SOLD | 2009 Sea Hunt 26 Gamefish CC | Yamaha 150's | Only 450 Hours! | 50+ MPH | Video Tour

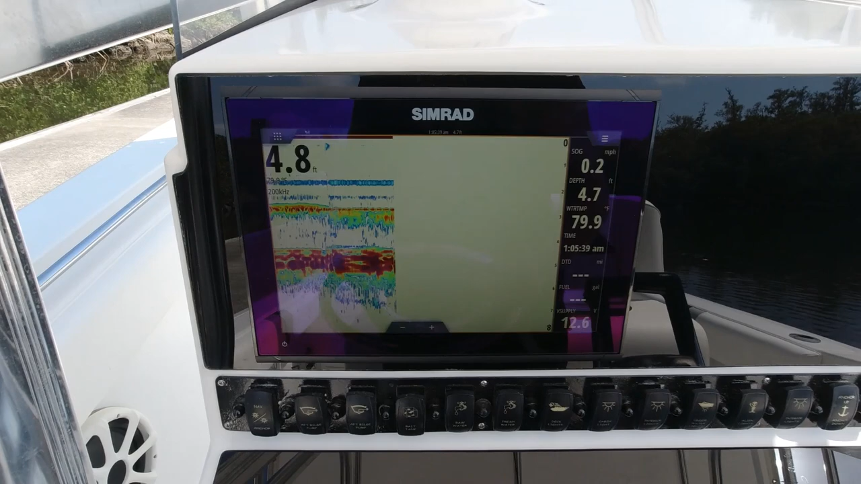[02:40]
On screen: water 79.9°F, speed 0.2 mph
Nice touchscreen display there. Big one. 12-inch display. It's got your fish-finding capabilities.
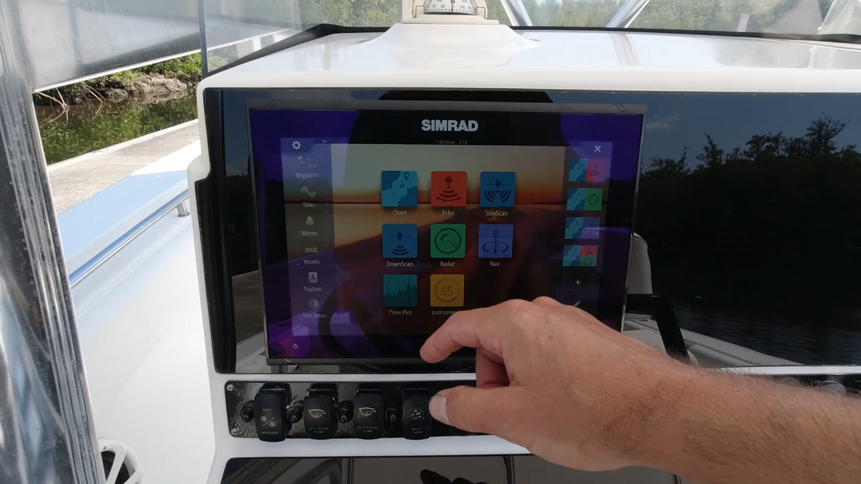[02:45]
It's with sonar. You can split screen. It's got the upgraded CMAP charts for the whole United States,
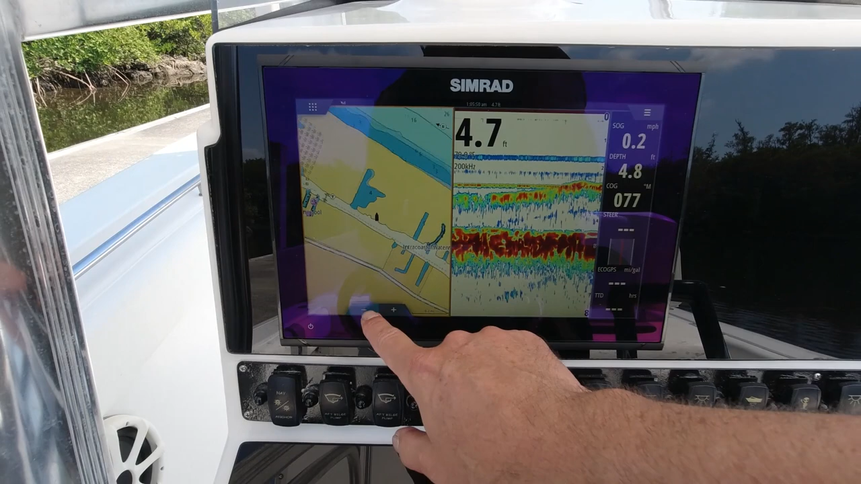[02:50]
On screen: speed 0.2 mph
and it can hold all your fishing spots and etc., and you can link it up with your computer. All kinds of nice stuff.